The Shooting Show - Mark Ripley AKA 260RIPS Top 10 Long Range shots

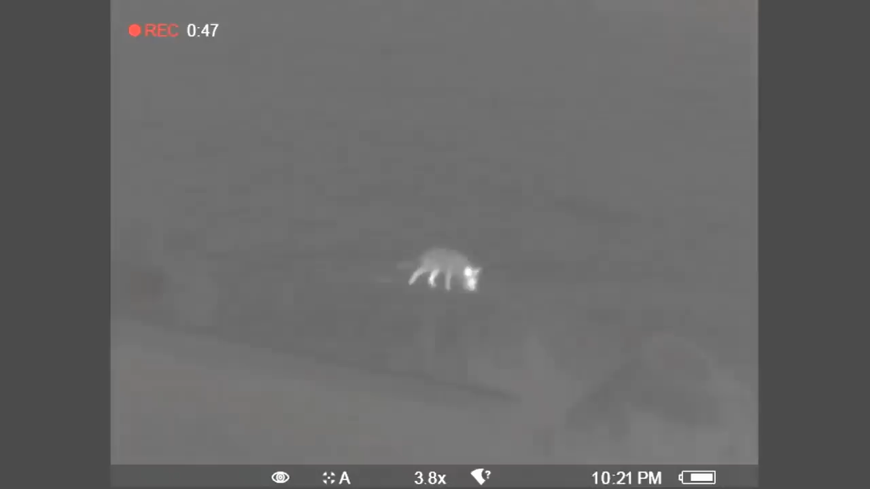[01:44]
I found a fox that's laid out in the dip in the field, but he's out of 200 yards and the only thing I can see is his head.